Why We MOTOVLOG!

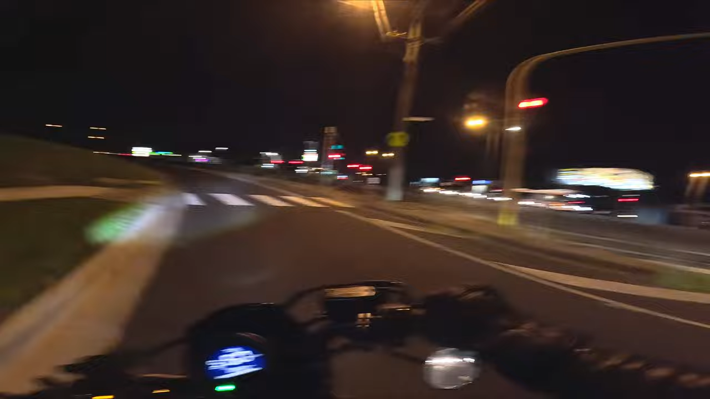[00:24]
But we're starting to get into the freshie, freshie ones.
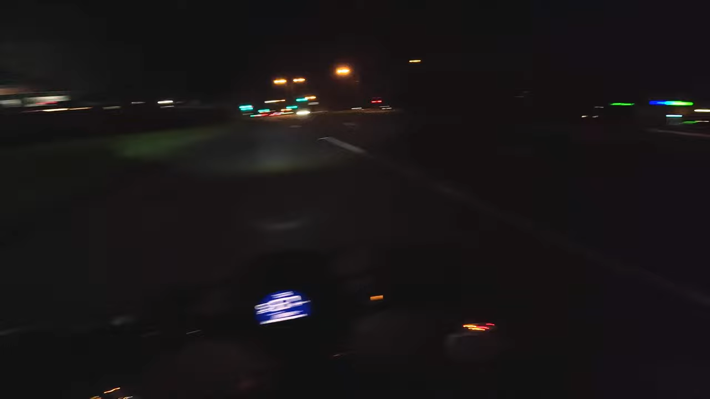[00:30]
So enough bitching of mine in the bottom and let's boogie. Hello car, do you want to go any faster? Hello. Alrighty. So I have another lovely topic today. It's sort of piggybacking off the other video I did about the motor vlogs. And today's one is more about why we do the motor vlogs as opposed to, you know, are they coming back or are they dying? Also there's a nice bright light over there. I don't know what's going on over there. That is quite, quite obvious. All right. So today's topic, why do we do motor vlogs?
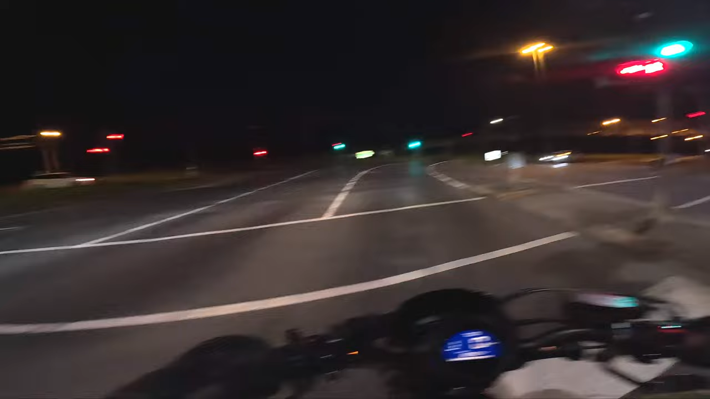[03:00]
It's a grand old time. I can't see. My pin lock has fogged up. Give me a second. I need to defrost my visor. And I can see again. Oh man. It's certainly an adventure seeing how much you change. There's a bit foggy here. Oh, it is fresh along this line. Cause it's a big open bloody field to the left of me. Oh, it feels like winter again. Oh, I can definitely feel a more energetic than I was before. Man.
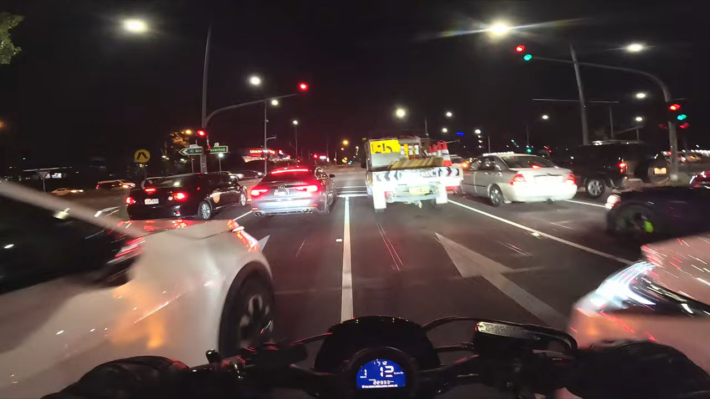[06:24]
but there was a bit of an extreme reaction on that part. But oh well. I enjoy building the community to have these moments happen. Because if I only had a Discord with one person in it, well, you wouldn't have any cool stories. Now that I have the Discord with a few people in it, I can talk about some funny things that happen. Oh, delicious. Oh, hello, Audi. That guy's flying, mate. But I still beat you. So if you're new or anything, I'm enjoying the Discord. Have a good time. Have a laugh.